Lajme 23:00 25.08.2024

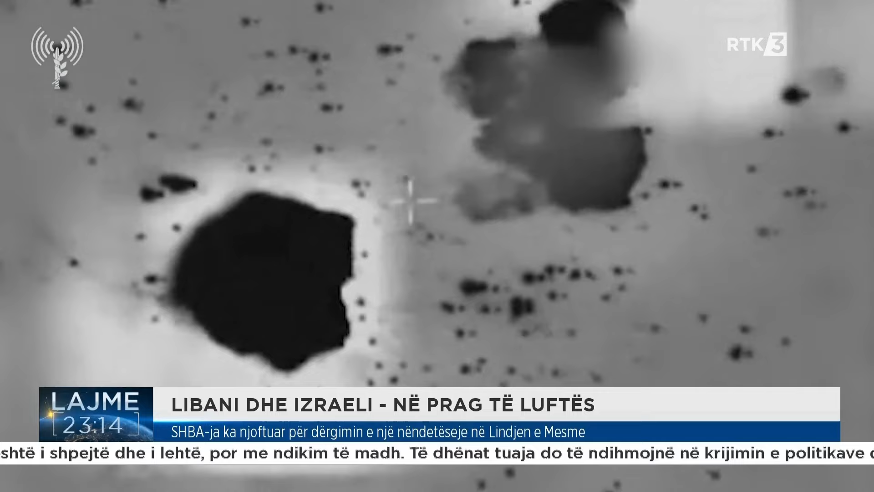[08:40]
Kjo e irdhi si pasoj e zotimeve të Libanit për hakmarja në vrasje se njerit prej komandanve kryesor të ti muajnë e kaluar. Ustria Izraelit e vendu si rrëth 100 avion për të goditur,
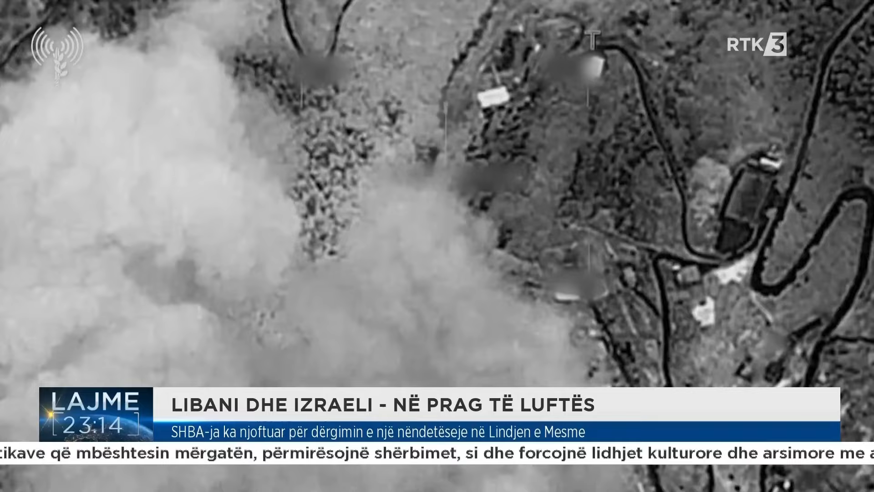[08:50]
20 pika leshimi në Libanin jugor.
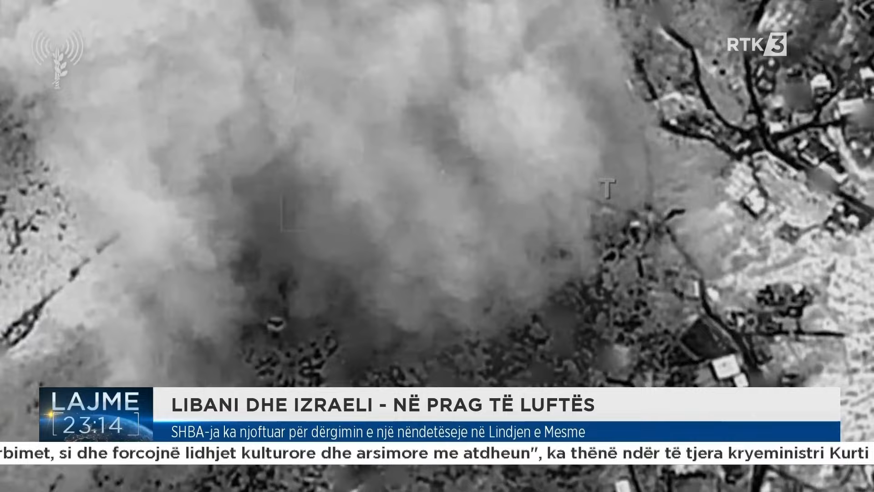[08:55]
Ministria shëndecisë e Libanit tha se tre persona janë vraratje, ndërsa forësat mbrojtës e të Izraelit,
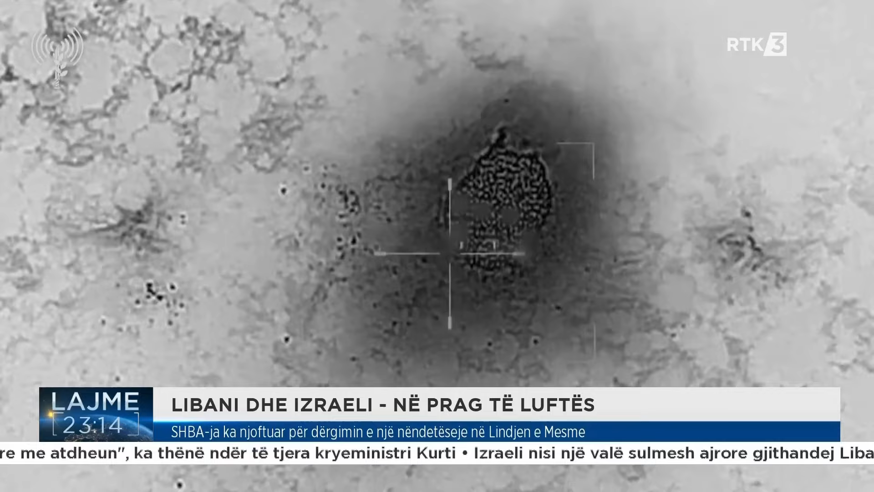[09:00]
thonë se raketat e Hezbollahut shkaktuan shumë pak dëme. Kjo përshkaldzim rezikon gjithashtu ti dështoj për pjekjet për arritje në një marveshje për armëpushim në ripin e gazës,